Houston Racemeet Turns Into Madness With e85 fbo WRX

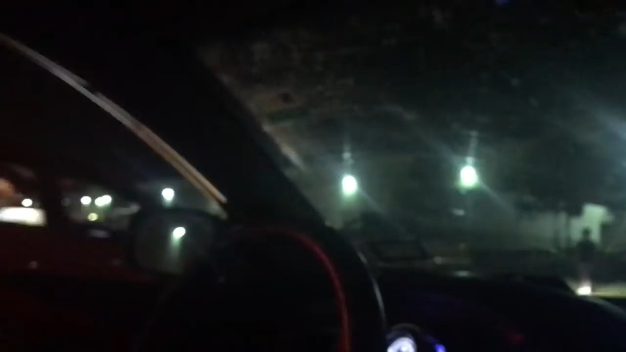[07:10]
Yeah. He crashed. Where'd he crash? Like on the exit, one of the exits. Oh, yeah, I saw the cops in there. I thought he... what the fuck? What? Does he have the exhaust off? Oh, what the fuck is this? It's auto. Is it? Get the exhaust off? Tokyo Drift! Oh shit, Tokyo Drift in this bitch.